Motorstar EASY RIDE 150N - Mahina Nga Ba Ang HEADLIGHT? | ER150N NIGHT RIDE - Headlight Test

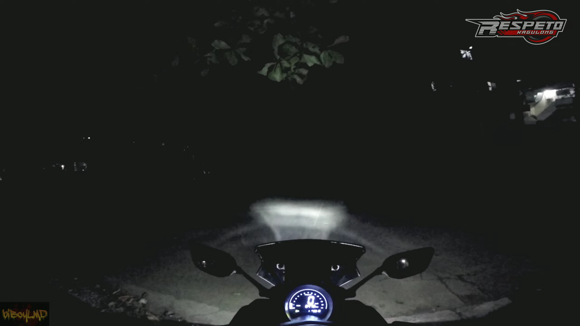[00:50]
O yan ha So tingnan nyo dito Ito yung ilaw ng EasyRide 150N So yan Then high beam Yan yan ay tura nya So sana kita Kasi medyo tumaas na yung visor natin
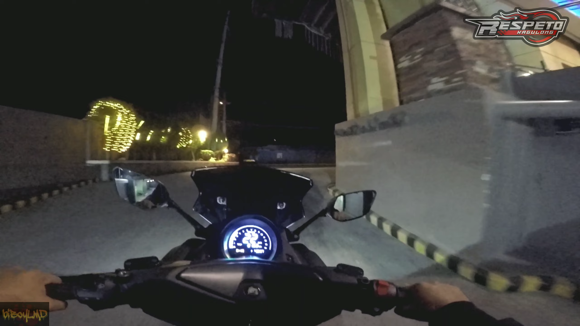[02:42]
here we go Ang gamit natin ngayon sa ating helmet Is GoPro Hero 4 Silver Nakaset sya pang night ride So yung ISO nya is nakasagad Para kahit na paano makita nyo Kung ano yung itsura ng headlight Ng EasyRide 150N sa gabi Syempre obviously Malaki yung pinakaiba nya sa video footage Kesa sa nakikita ng ating mata Syempre mas malino yung mata natin Sa GoPro no So ito po ang itsura ng ilaw Ng
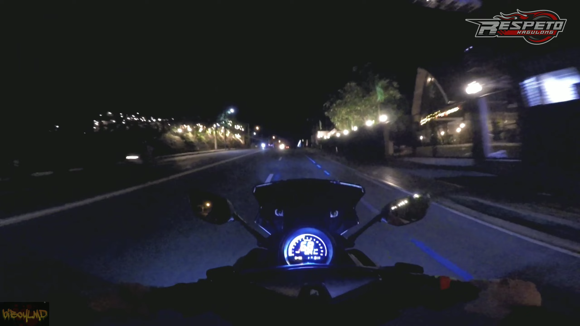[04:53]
ng headlight Diba napakaangas Malawak yung sakop ng ilaw Kung nag-ride tayo Within the speed limit Para sa akin All goods na all goods yun May mga Ibang unit Na Mas malayo Ang Nakcover nya Or naiilawan nya Kesa sa Naiilawan ng ating Easy ride Ang pinakaiba lang Is yung ibang mga motor Na mas malayo Ang naiilawan May mga times naman Na hindi na nila Naiilawan ng gusto Yung nasa Kaliwat-kana natin Meron din naman Meron din naman syang Disadvantage Kung nakukumpara sa Easy ride 150N Which is yung Yung nga Easy ride is Malawak